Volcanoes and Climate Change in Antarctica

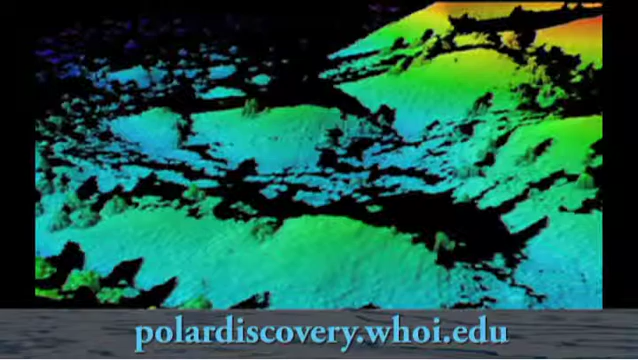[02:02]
and then compare that to flows that are older and have broken down. It's like taking a 3D picture. If you can imagine going outside and shooting a picture of your house, you would have a 2D representation of what your house looked like. With this lidar system, you would take that snapshot,